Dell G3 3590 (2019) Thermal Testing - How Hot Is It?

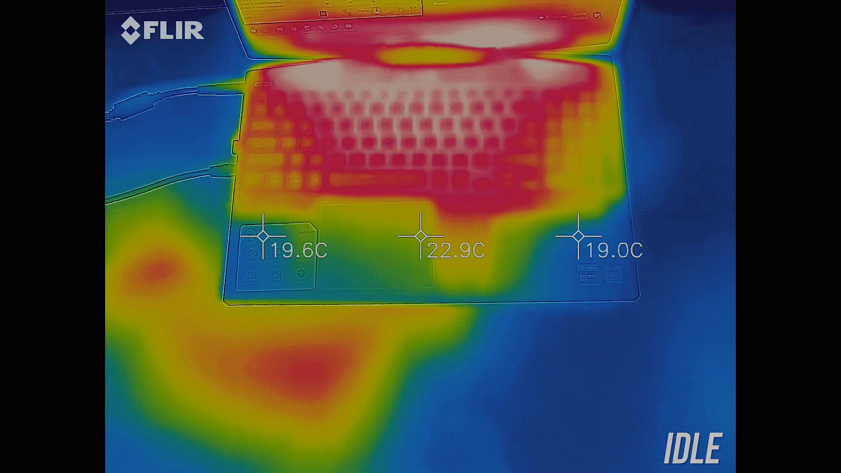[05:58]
As for the external temperatures where you'll actually be putting your hands, at idle it was around the normal 30 degrees Celsius.
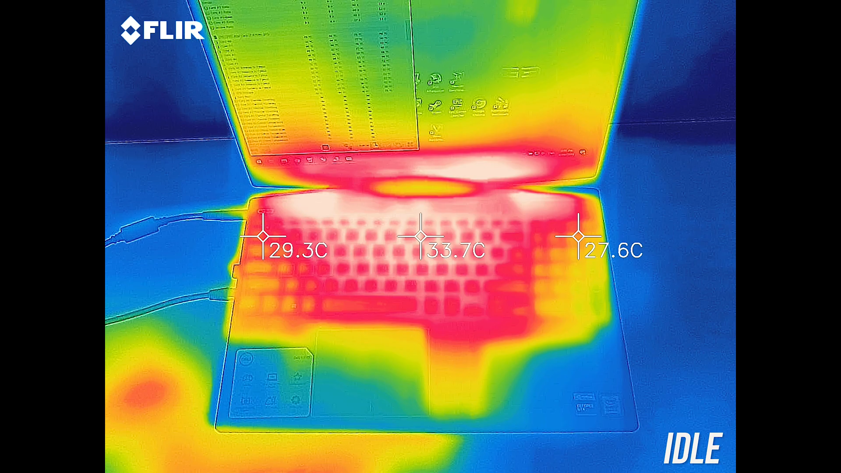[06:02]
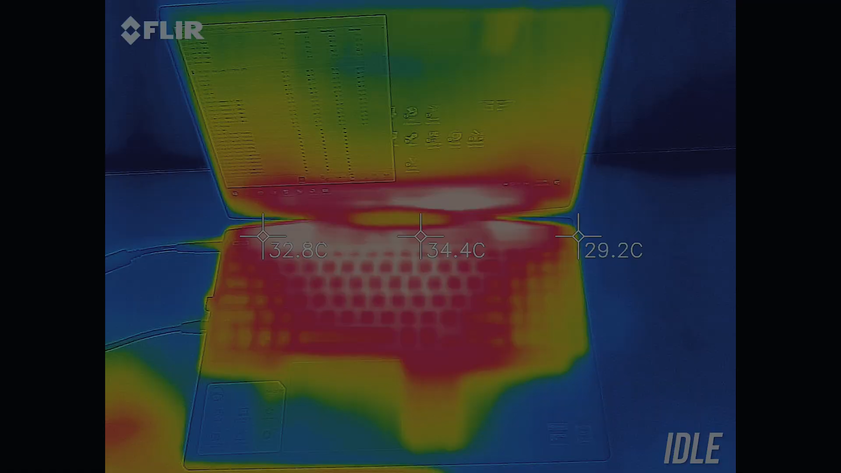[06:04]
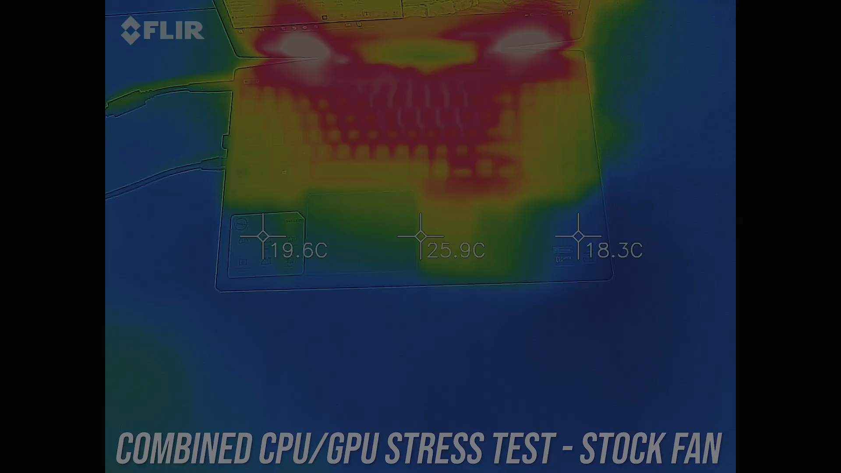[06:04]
While under combined CPU and GPU stress test, at stock it was getting to the low 50s.
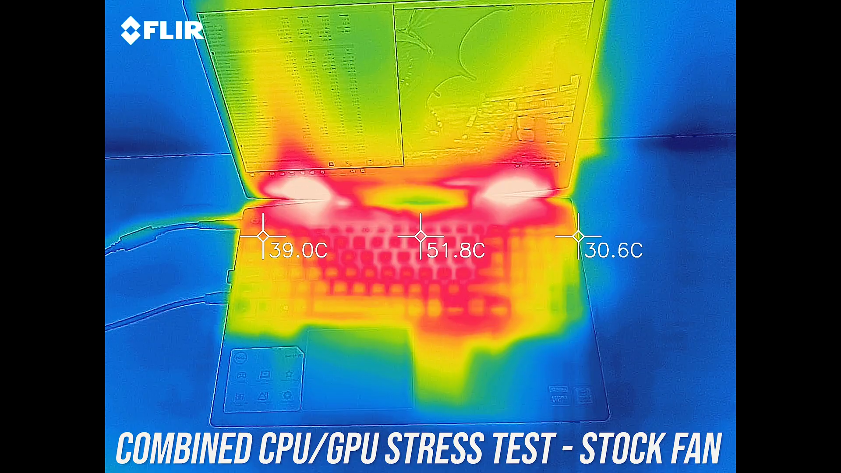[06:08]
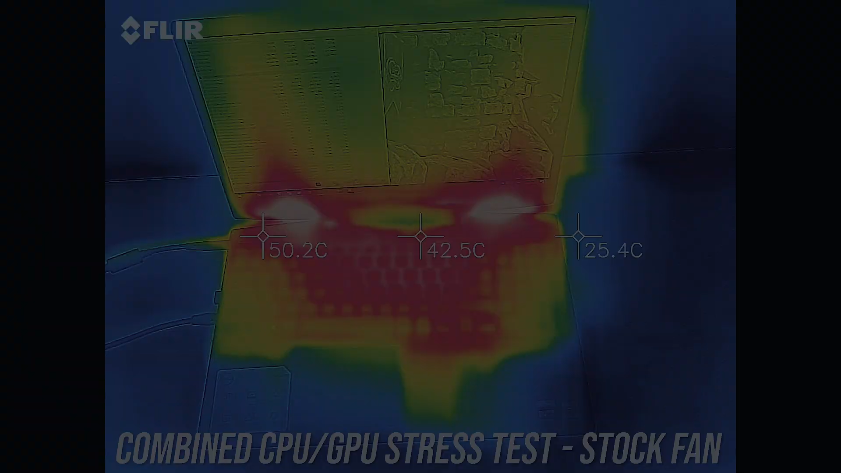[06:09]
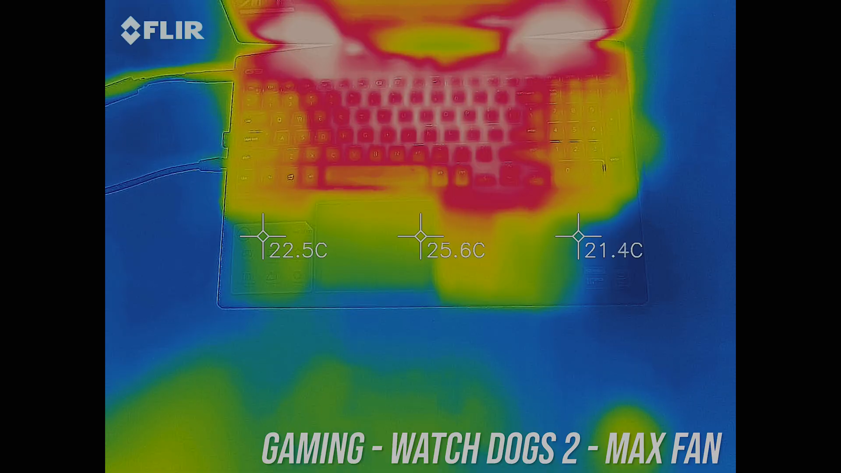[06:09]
While gaming in performance mode it was about the same, and some of the keys were starting to feel uncomfortable,
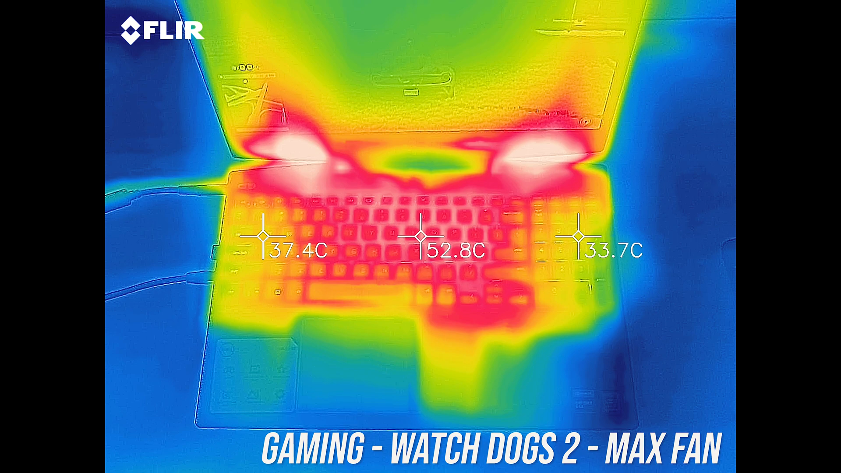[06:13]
not too hot to touch, just not great.